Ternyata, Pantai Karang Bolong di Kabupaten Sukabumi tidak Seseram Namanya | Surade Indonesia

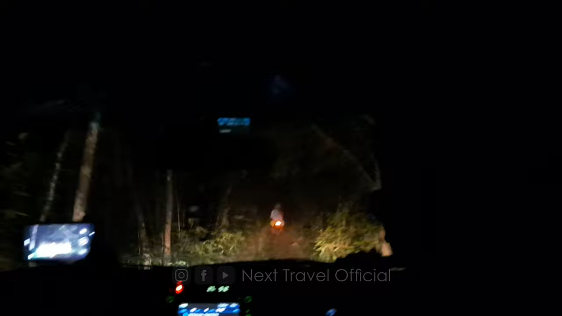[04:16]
Sedang mencari jalan yang lurus. Hah? Mau mana sih ini?
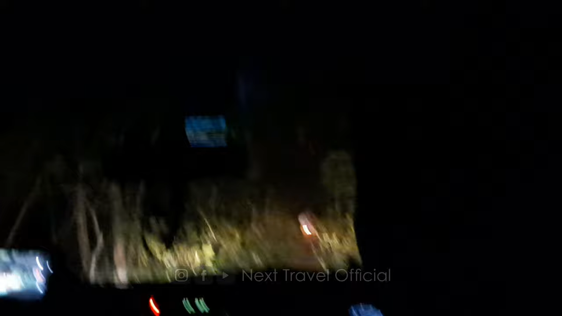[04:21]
Tahu saya. Smart gitu. Kita doang yang lewat sini.
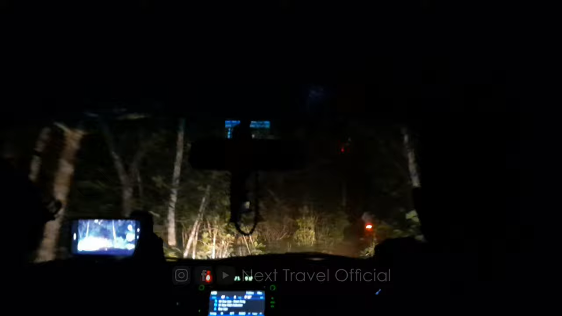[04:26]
Iya, rumah loh. Rumah itu. Masih aktif ya?